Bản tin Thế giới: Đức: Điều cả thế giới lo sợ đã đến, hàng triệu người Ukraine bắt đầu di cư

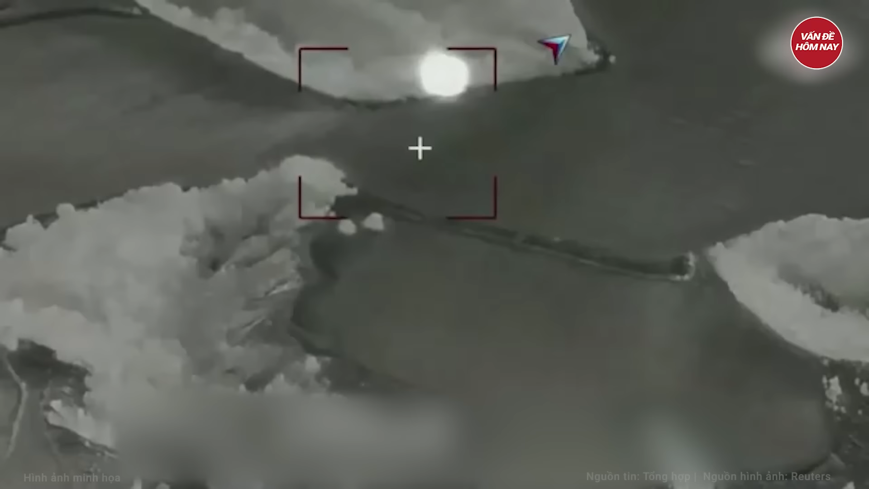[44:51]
Cú bắn tạo ra chớp lửa lớn Và khói đen mù mịt Những mảnh vỡ văng tung tué lên không trung Chiếc xe thiết giáp của Nga khựng lại Dường như đã bị hỏng hóc sau đòn bắn gần đó